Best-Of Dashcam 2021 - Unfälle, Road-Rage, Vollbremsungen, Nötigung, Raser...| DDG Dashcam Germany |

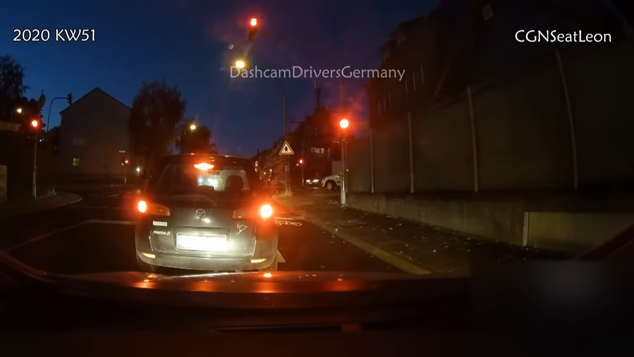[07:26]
Das wird gleich auf der Kreuzung richtig knapp hier mit dem Rettungswagen.
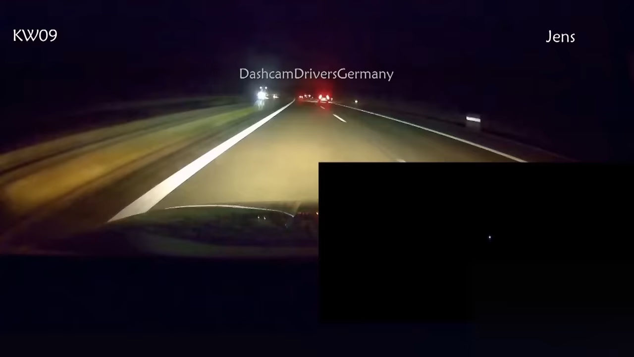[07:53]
Der Videoeinsender Jens fährt hier ca. 220 km/h. Alter Falter, ey.
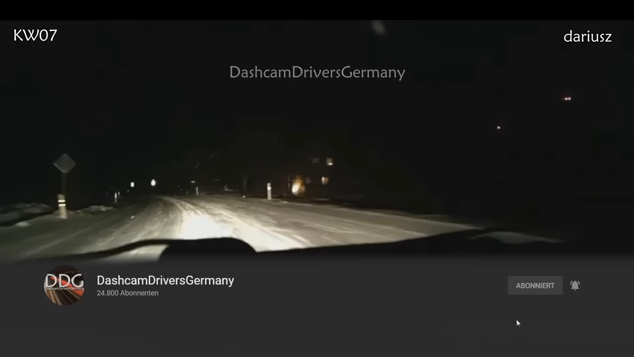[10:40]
Ja. Hier, komm. Oh, oh, oh, oh, fuck, fuck, fuck. Scheiße. Fuck. Ja, okay. Das ist vielleicht ein bisschen zu krass. Oh. Was doch, der LKW-Fahrer. Daniel, wir fahren jetzt langsamer. Und da der Mitfahrer hier 100% recht und wie schnell das auf Schnee auch mal schief gehen kann, sehen wir hier.
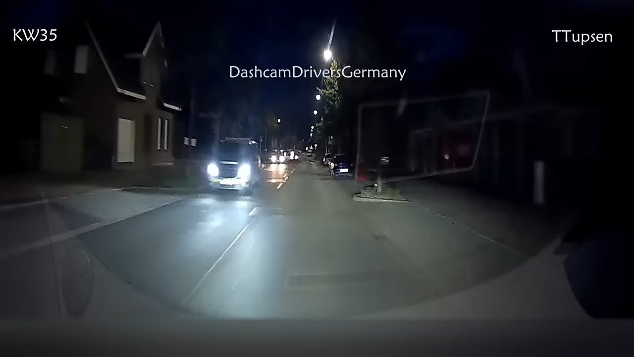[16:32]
Wir sehen hier die Polizei im Gegenverkehr vorbeifahren und ich lasse die komplette Szene jetzt uncut weiterlaufen. Wir wechseln in die Heckansicht und kaum ist das Polizeiauto vorbei.
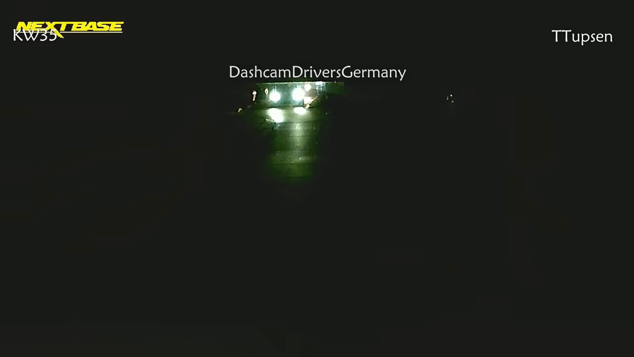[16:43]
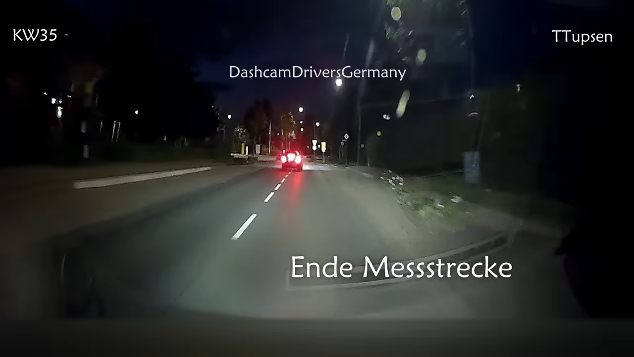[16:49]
Der ist doch bescheuert. Und ich bin auf diesem Teilstück jetzt hier als Durchschnittsgeschwindigkeit auf 130 km/h gekommen und wir sehen ja, wie der da vorne noch weiter knallt. Der wird in der Spitze wahrscheinlich noch schneller gefahren sein. Dass solche Leute nicht erwischt werden, dass solche Leute immer noch einen Führerschein haben. Verrückt. Immer noch ein Führerschein ist übrigens ein gutes Thema.
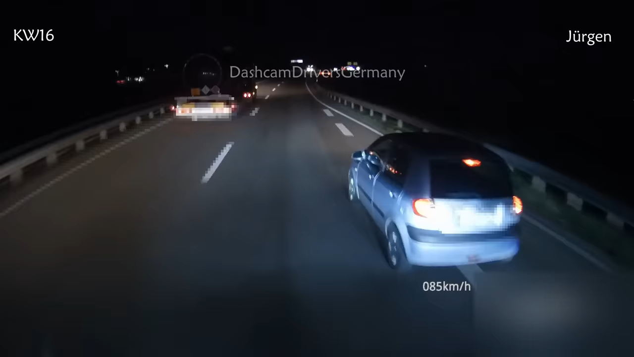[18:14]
Oh, Alter! Ey, jetzt hätt's beinahe geknallt, du. Jetzt hätt's beinahe geknallt.
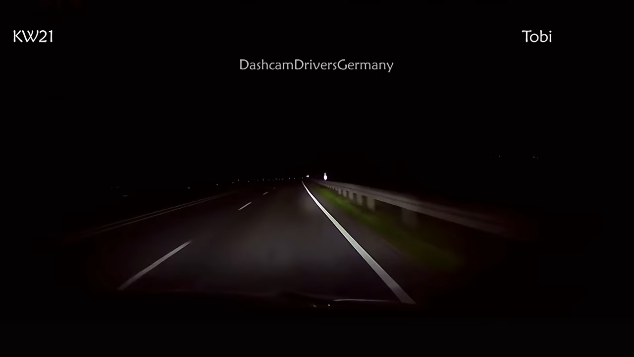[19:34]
So Leute, bitte festhalten. Ich habe versucht, anhand des Lichtkegels an den Leitpfosten die Geschwindigkeit zu berechnen und das ist das Ergebnis.
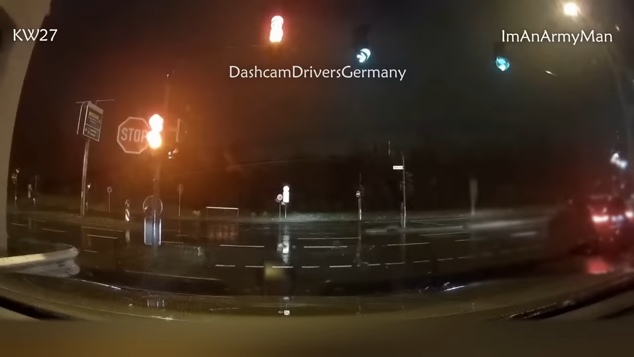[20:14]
Oder hier fährt unsere Kamera bei Grün los und der Querverkehr fährt knallhart über Rot.
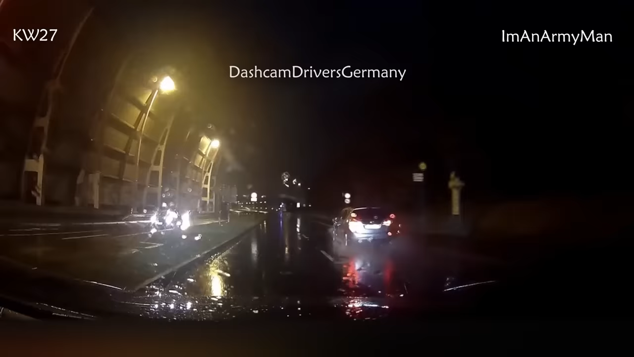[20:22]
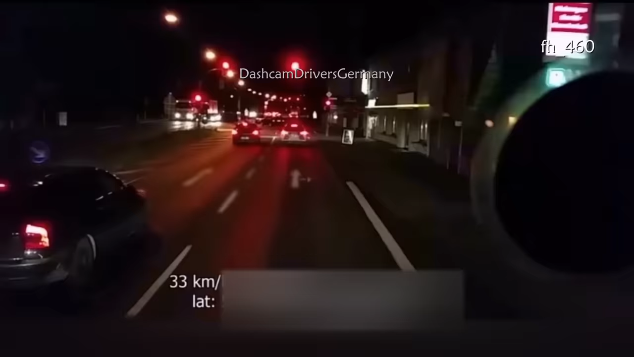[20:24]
Dass solche Leute dann mal erwischt werden, ist doch relativ selten, aber hier steht die Polizei zufälligerweise mal an genau der richtigen Stelle.
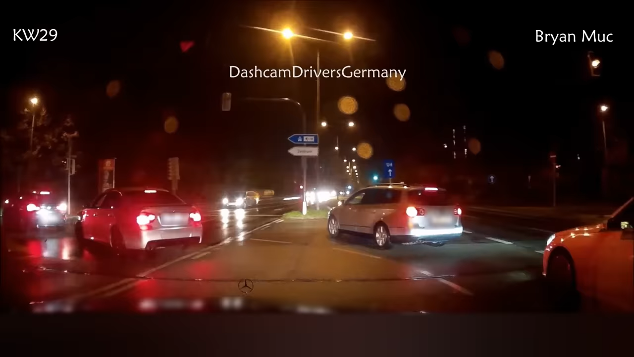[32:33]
Leider habe ich hier keine Infos, ob der Gegenverkehr angehalten hat oder ausfindig gemacht werden konnte.
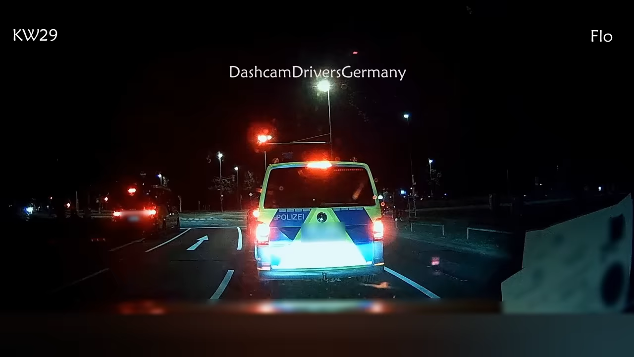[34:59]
Und bei solchen Manövern würde man sich ja durchaus mal wünschen, dass die Polizei an der Ampel am richtigen Ort stehen würde. Weil wer mit ungefähr 200 über eine rote Ampel fährt, der hat ja nicht nur mit seinem eigenen Leben abgeschlossen,
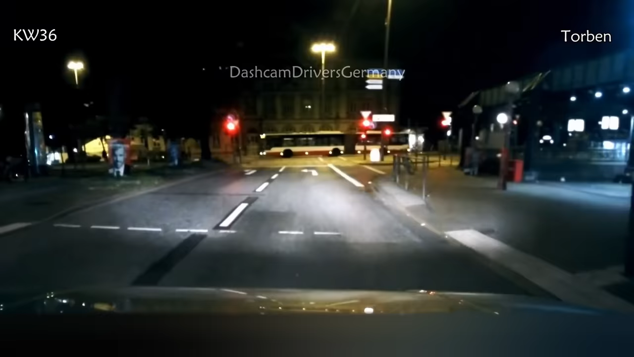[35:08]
sondern gefährdet auch massivst andere.
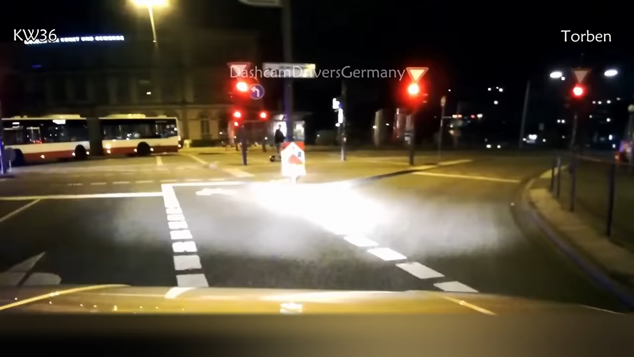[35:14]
So, die Dashcam ist jetzt mit 200 Stundenkilometer unterwegs.